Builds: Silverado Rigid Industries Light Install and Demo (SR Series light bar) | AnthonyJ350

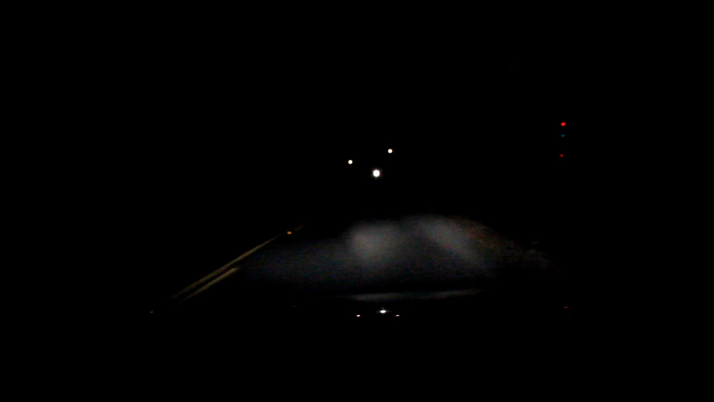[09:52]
Regular headlights. Now we're adding on the rigid. And the high beams. And this is it just with the rigid by itself.
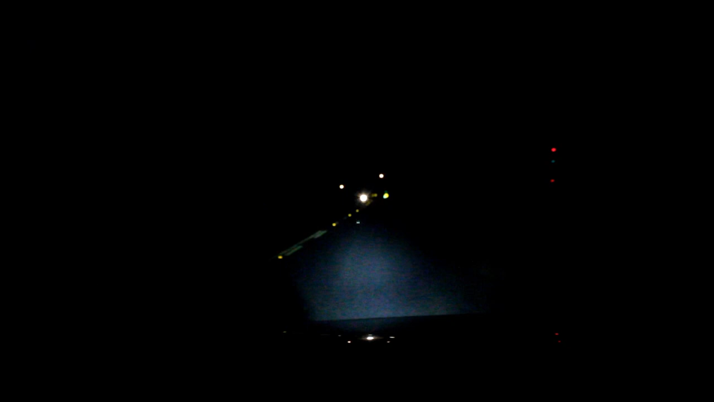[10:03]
So not bad for being behind the grille on a stock-looking truck. So we're going to do a little drive test just so you guys can see what's going on with it.
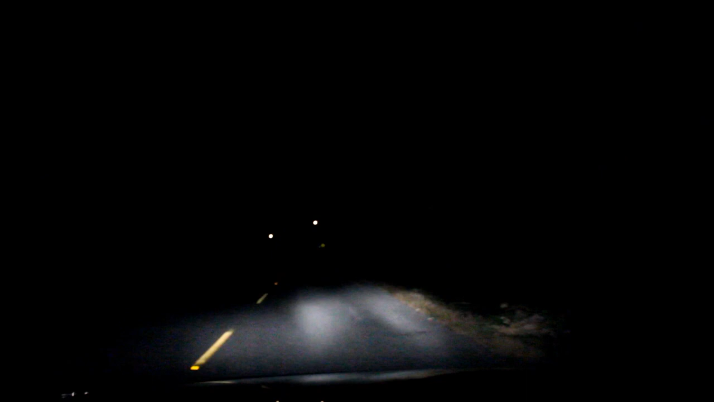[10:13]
This is just it with the lights on. These trucks have an automatic light sensor, so the headlights will turn on no matter what when it's dark. And then we're going to hit the driving lights now for the rigid. So it just adds a little more lighting. The way it's aimed, you're not going to blind people. That's how I have it set up. And then if you want even more light, we're just going to add on the high beams. So it does a pretty good job, I think, for a stock-looking truck and have this much light. I did rewire the front lights so when the high beams turn on, the low beams stay on.